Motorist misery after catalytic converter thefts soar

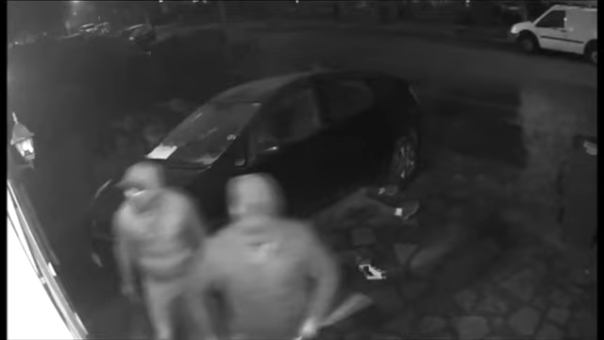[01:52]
who tried to confront them what was taking place more in dark car parks with no one around has moved more to outside houses over lockdown with the met saying
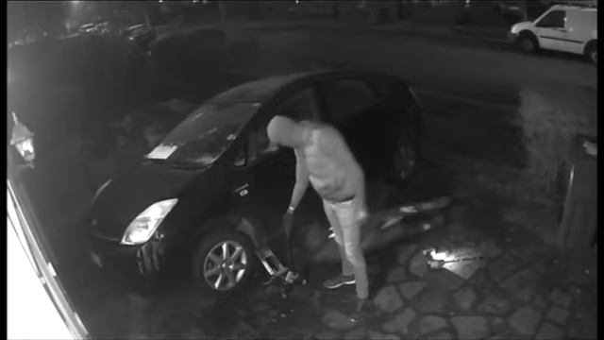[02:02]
reports have surged they're now targeting people on driveways because we're not moving